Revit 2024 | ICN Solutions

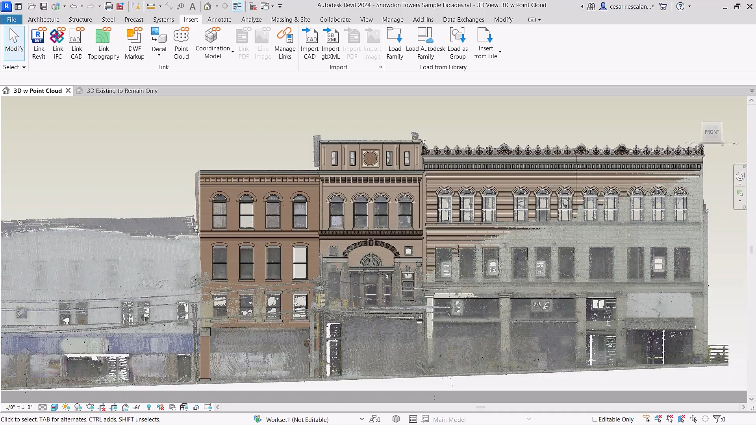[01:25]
including scan to BIM for historic preservation and multidisciplinary design coordination.
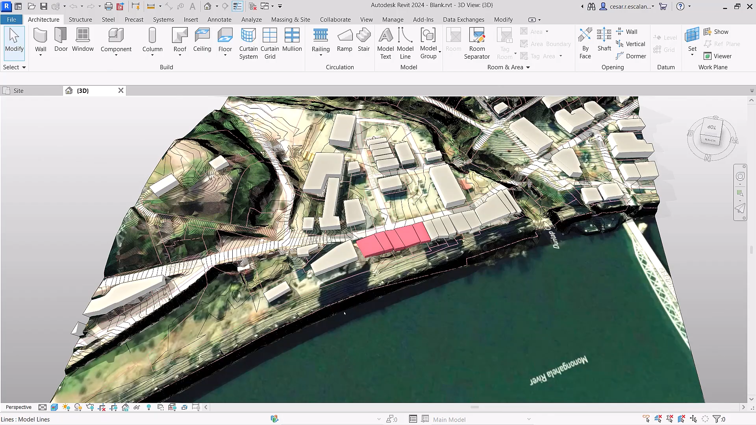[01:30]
Revit 2024 helps you improve the quality of your site design with the introduction of toposolids.